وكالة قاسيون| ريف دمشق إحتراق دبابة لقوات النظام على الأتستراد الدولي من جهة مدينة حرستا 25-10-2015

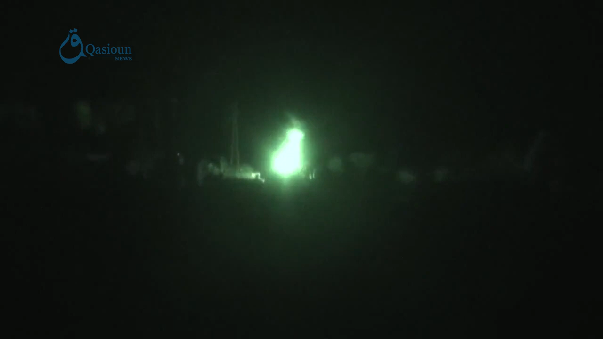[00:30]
25/10/2015، احتراق دبابة تابعة للنظام على الاستراد الدولي من اطراف مدينة حلسته. حسبنا الله.